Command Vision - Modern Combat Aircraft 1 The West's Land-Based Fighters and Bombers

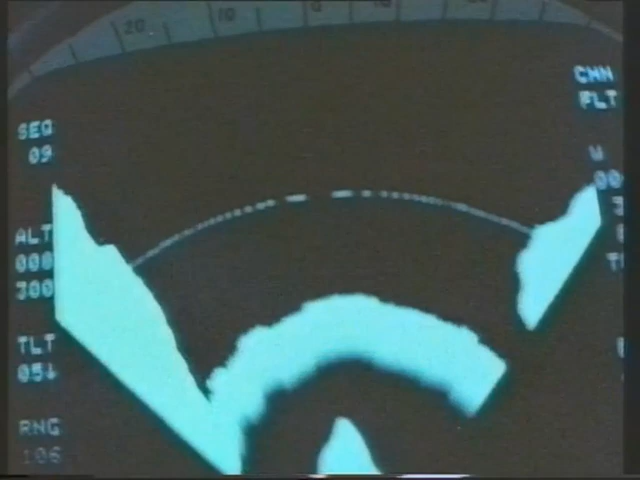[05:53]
The terrain-following avionics give the F-111 crew the opportunity to select day and night all-weather automatic terrain following at any chosen height above the ground.
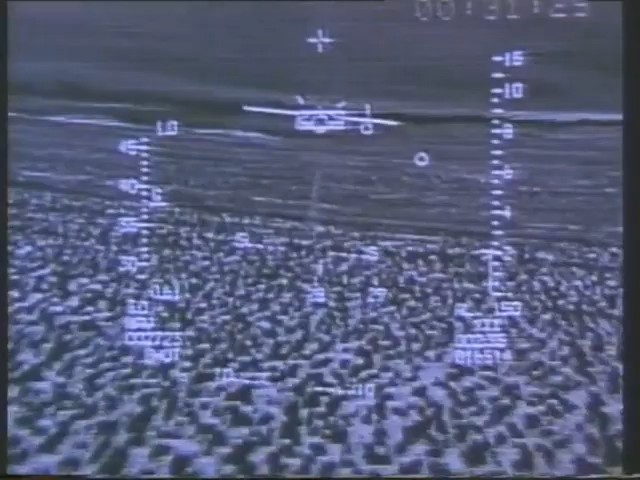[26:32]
Pull up indicates the presence of an obstruction in the aircraft's path, and the course of action recommended to the pilot.
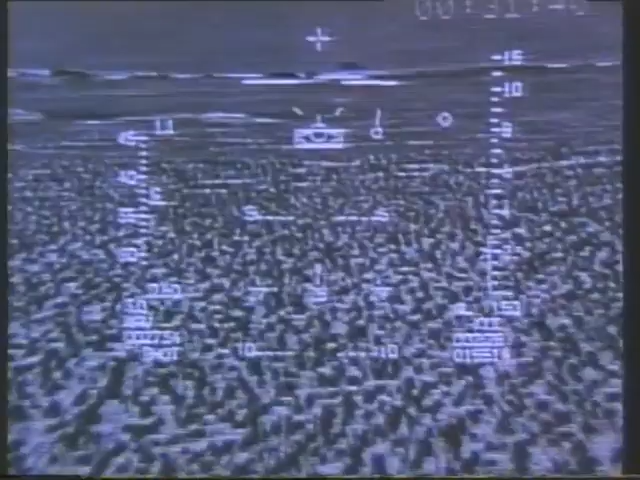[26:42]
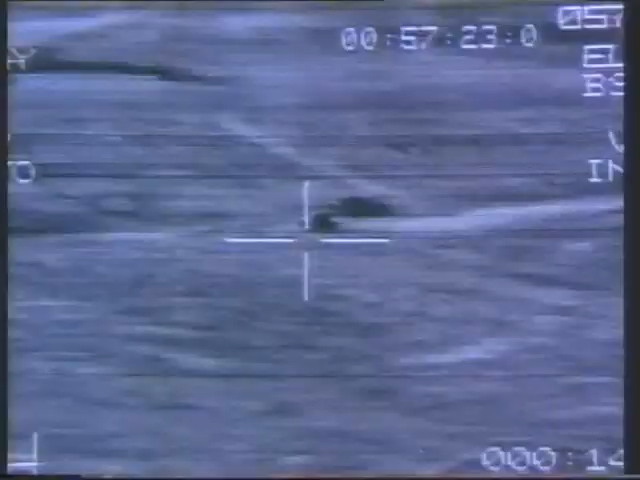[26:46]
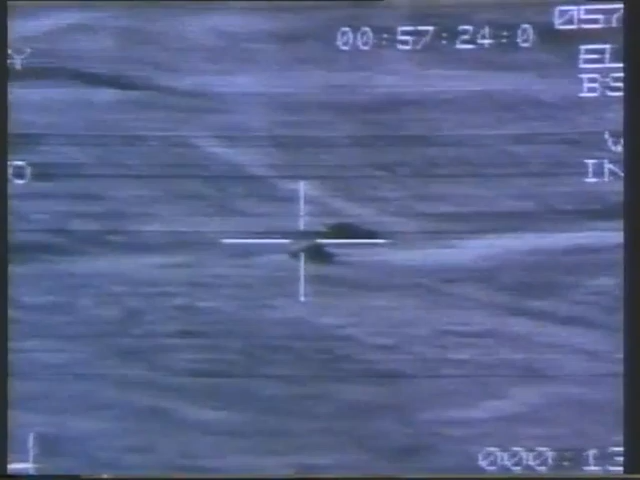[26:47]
The targeting pod's forward-looking infrared sensor provides for the acquisition of the target,
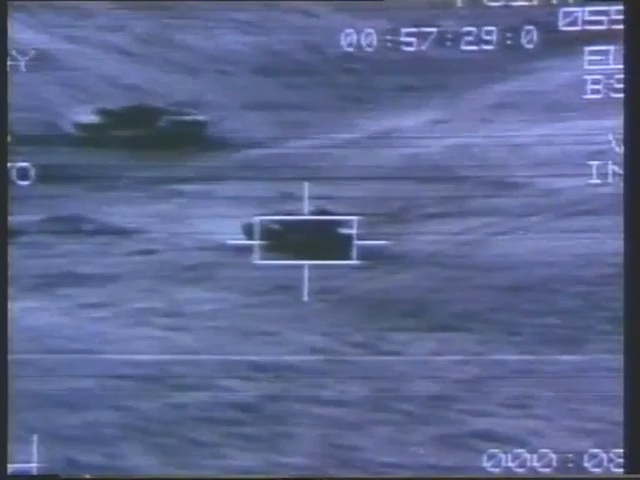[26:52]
which can then be designated by the system's laser for a variety of advanced homing weapons,
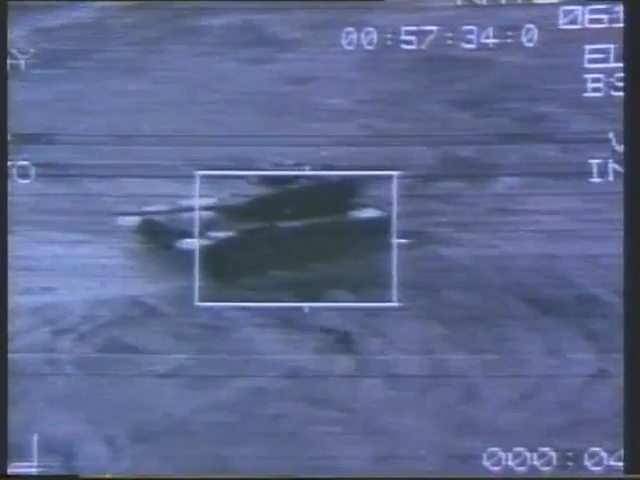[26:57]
such as paveway bombs and Maverick missiles.
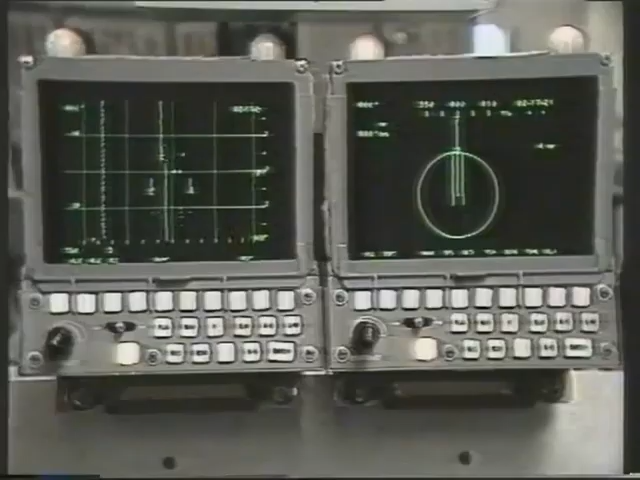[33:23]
the rear-seat weapon system operator having two head-down screens with 15 display formats for overall assessment of the situation and for navigation.